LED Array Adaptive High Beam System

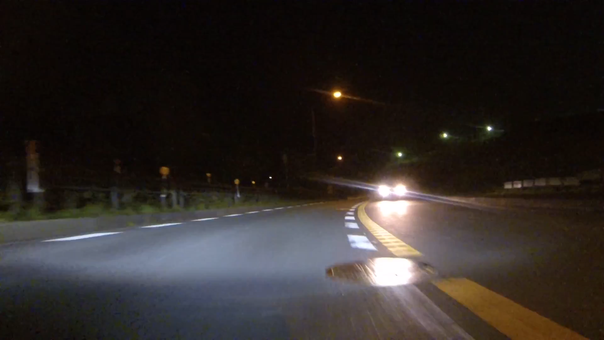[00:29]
Toyota is actively developing a headlight control system that enables high beam driving without dazzling preceding or oncoming traffic.